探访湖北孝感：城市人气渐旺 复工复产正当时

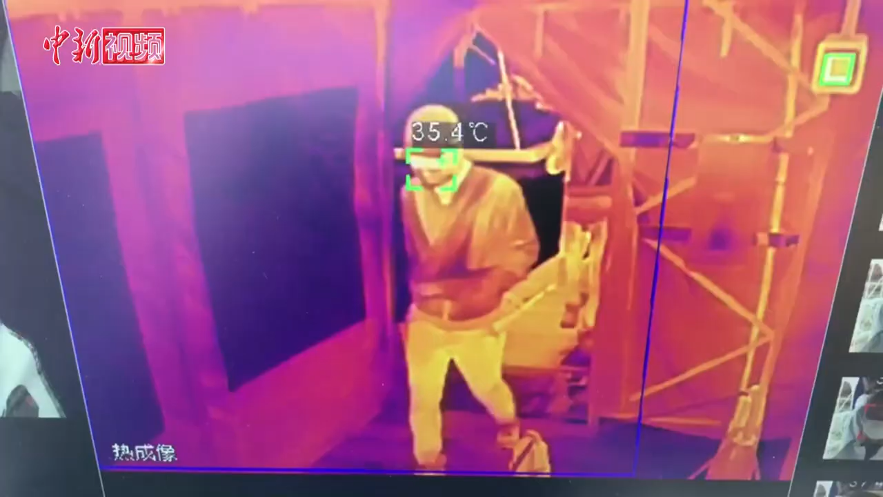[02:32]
On screen: spot 35.4°C
据介绍在厂区入口员工需经过装有红外侧问仪的消毒通道
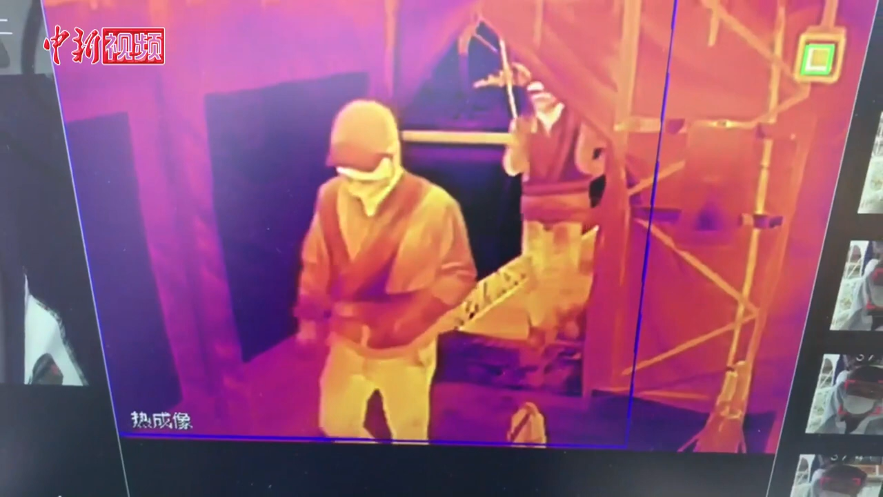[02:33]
在完成体温登记手部消毒后进入厂区平时